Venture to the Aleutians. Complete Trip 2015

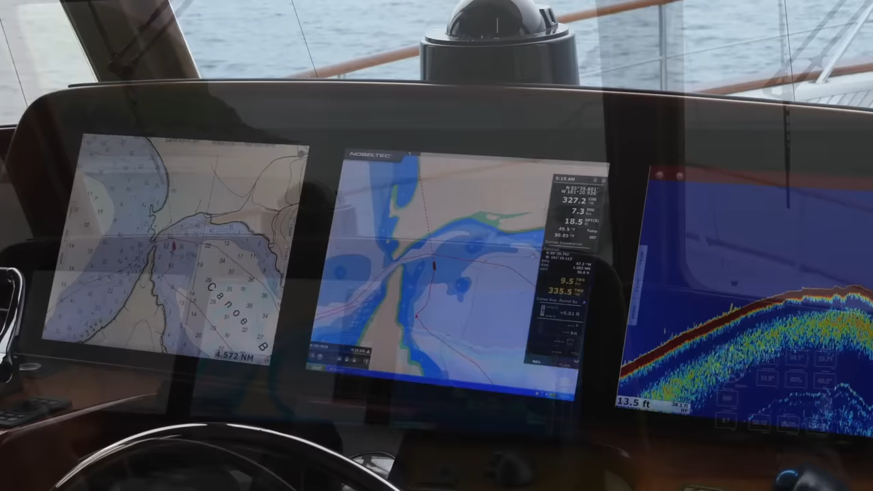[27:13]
Venture's electronic screens clearly show the narrow entrance which needs to be navigated at slack tide.